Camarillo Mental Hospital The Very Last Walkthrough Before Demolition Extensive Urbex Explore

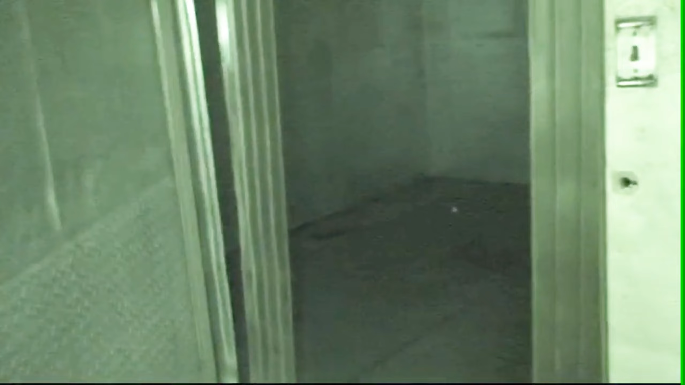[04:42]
Into the meat locker we go. Well, that was kind of anticlimactic.
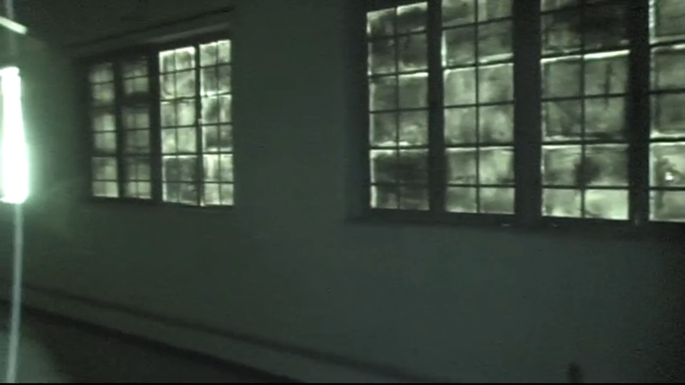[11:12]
That's probably a good picture right there. So it is.
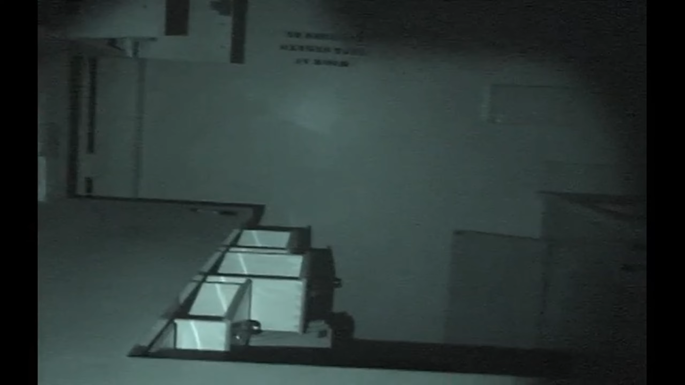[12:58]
Okay, I find this strange on the door.